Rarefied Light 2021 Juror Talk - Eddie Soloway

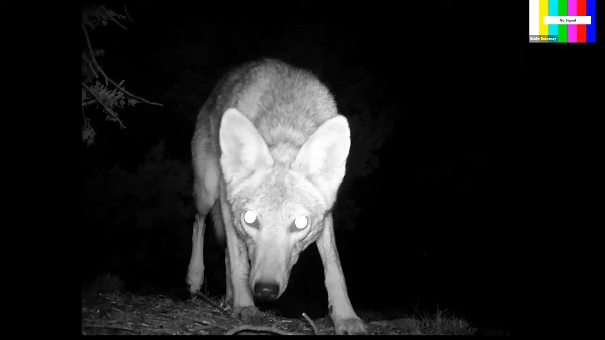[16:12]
I heard some of them at night, but I hadn't seen them. And I made all kinds of silly, fun photographs of me, at times changing the battery.
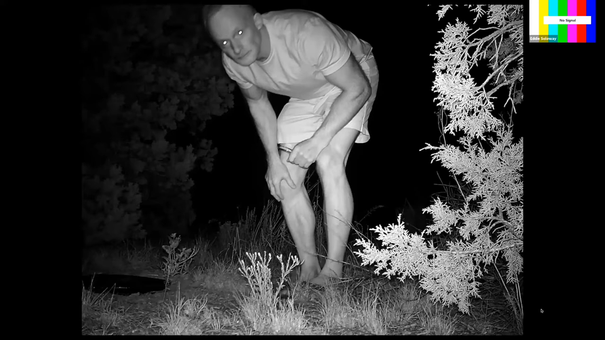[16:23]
But then I found some cool things going on, which was when things unexpectedly would happen. A bird would take off or land.
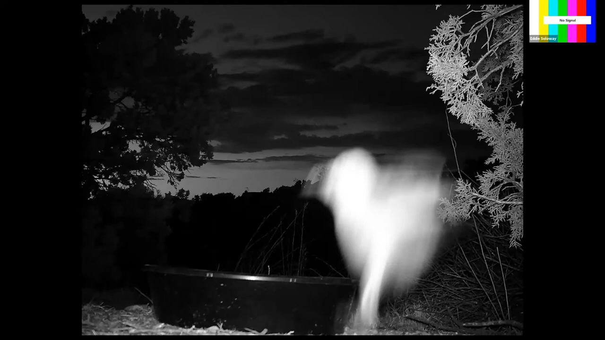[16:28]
A great horn owl would take off. It was really fun.